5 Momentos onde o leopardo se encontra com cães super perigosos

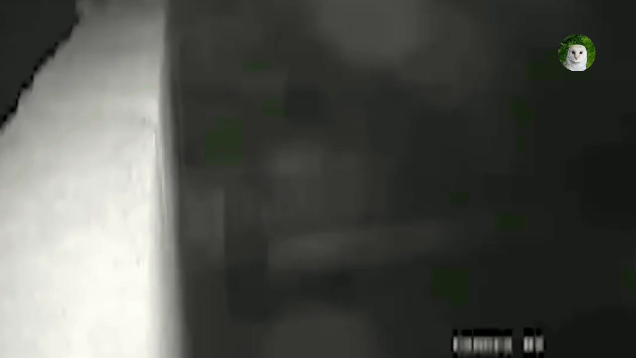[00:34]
Um leopardo invadiu uma residência, onde estava um Rottweiler.
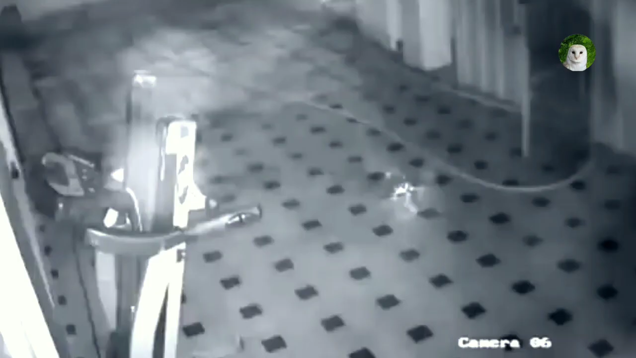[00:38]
O vídeo em questão já começa com um felino sobre o cão, o imobilizando e mordendo seu pescoço.
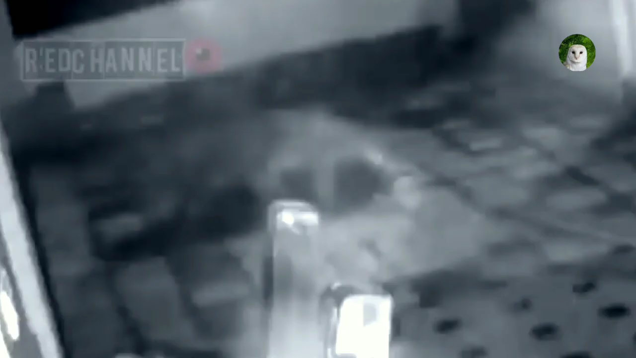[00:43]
E uma das grandes características desse felino é o ato de morder o pescoço de suas presas, fazendo-as morrer por sufocamento. Era o que iria acontecer com este Rottweiler.
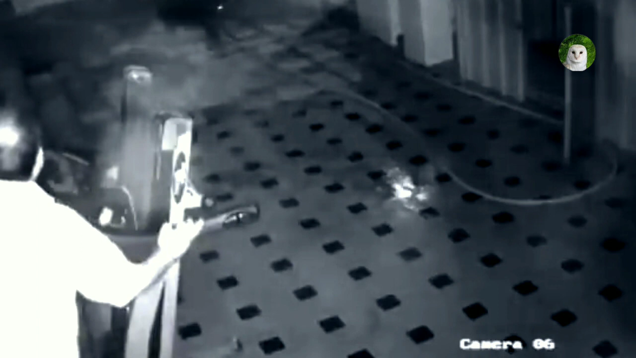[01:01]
A sorte foi que seu dono apareceu no momento certo, quando os dois animais estavam em confronto, o que fez com que o leopardo fugisse dali rapidinho.
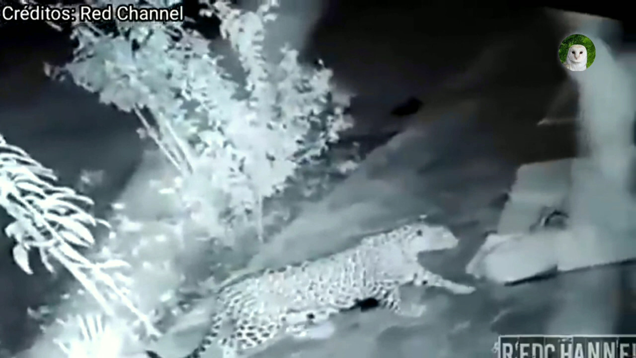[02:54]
E pela câmera de segurança, podemos ver o momento exato quando o leopardo se aproxima sorrateiramente.
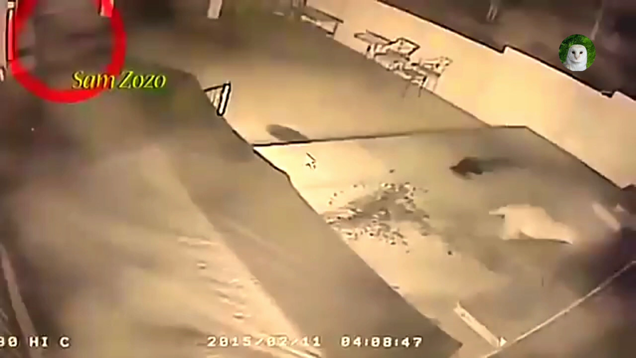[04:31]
E por sorte, o dono do cão surge por causa do barulho, levando a onça a assaltá-lo e fugir. Essa foi por pouco, graças a Deus que esse cachorro não virou o jantar de uma onça parda.